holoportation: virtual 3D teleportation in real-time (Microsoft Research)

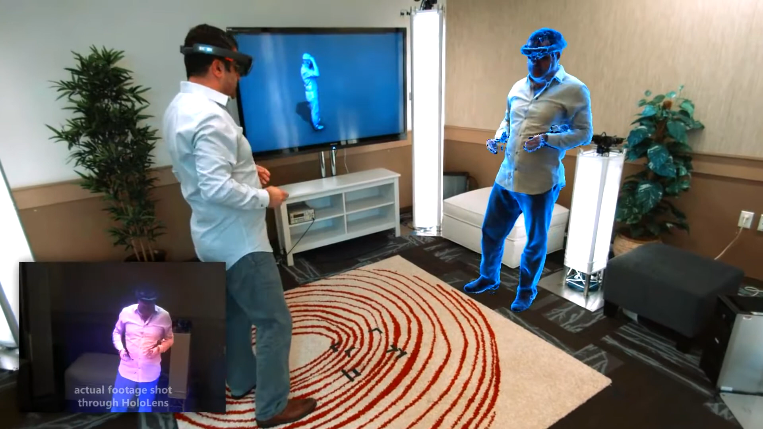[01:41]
Over on the other side, a user wearing a HoloLens can see these remote participants live in their space as if they're co-present. And that's what we're showing you picture in picture.